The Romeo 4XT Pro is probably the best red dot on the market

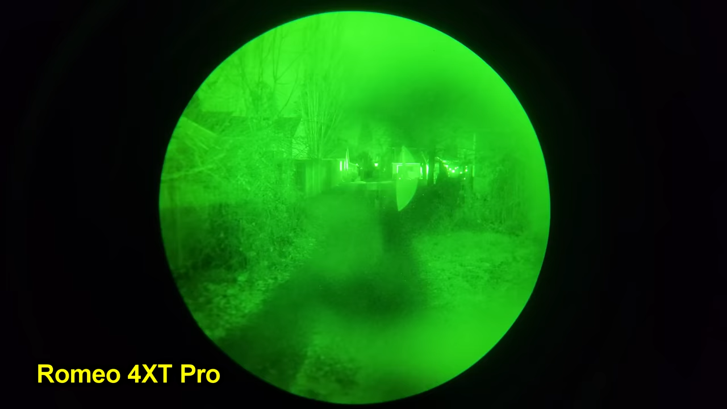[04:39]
That is the main reason you would want to buy a 4XT Pro over a cheaper red dot or an older 4T. Happily, I can report that the 4XT Pro has phenomenal night vision performance, extremely good light transmission,
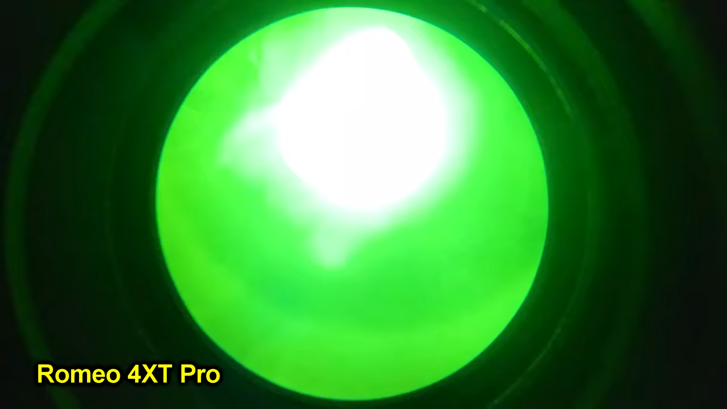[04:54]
and pretty good brightness settings, as well as the addition of that night vision button. We can compare the 4XT Pro to three different optics. First, the Aimpoint T2.
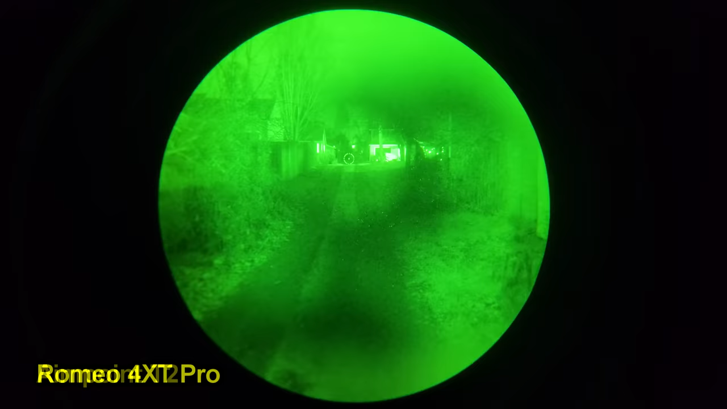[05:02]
The Aimpoint T2 has excellent light transmission for a micro red dot, and that makes it a very good overall choice if you don't want to prioritize passive aiming, but you still want to be capable of it.
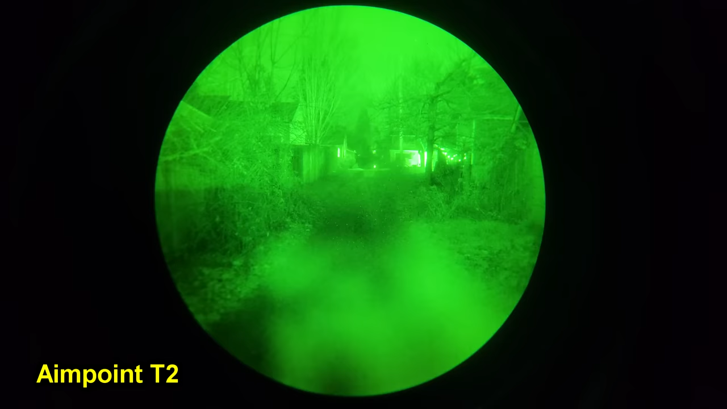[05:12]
If there's a difference in light transmission between the Aimpoint T2 and the 4XT Pro, I can't tell. Comparing them side by side, they seem to perform exactly the same to my eyes. The brightness settings are spaced similarly as well.
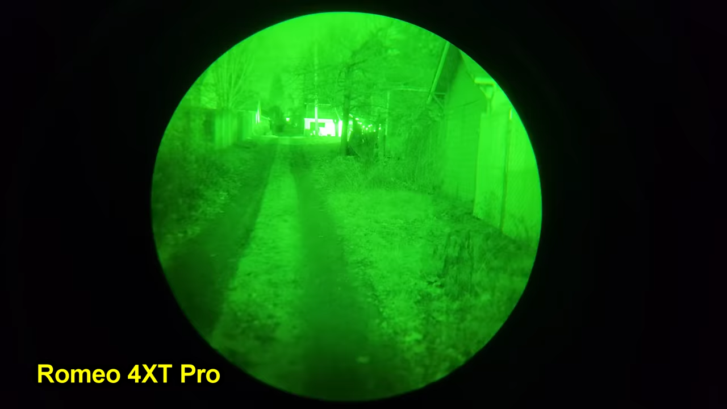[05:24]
The T2 does have four night vision settings, I believe, whereas the 4XT Pro in theory only has two, same as the Romeo 8T.
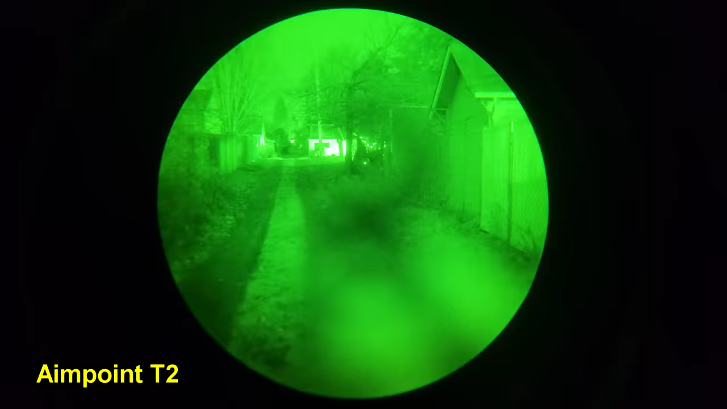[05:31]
However, the lowest to daylight settings of the 4XT Pro and the Romeo 8T are perfectly serviceable for use in brighter nighttime environments.
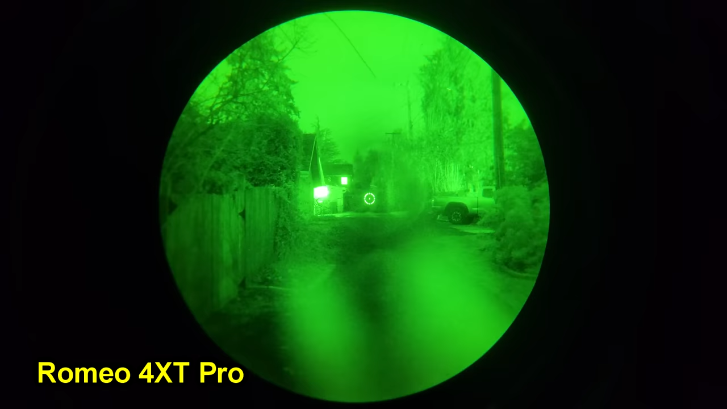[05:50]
These optics may have the same glass coatings, but the window size of the 8T is substantially larger, and it seems to make a big difference. If the only thing you care about in an optic is passive aiming night vision performance, then the Romeo 8T is still better. And finally, we can compare the 4XT Pro to an EOTech EXPS3.
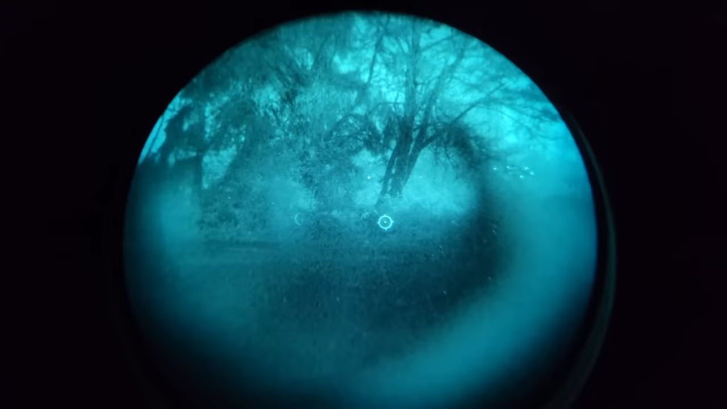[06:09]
If you remember in previous videos, we compared the Romeo 8T and EOTech EXPS3. The 8T may in fact have ever so slightly better light transmission than an EOTech, but the EOTech still wins in terms of passive aiming performance because of two features.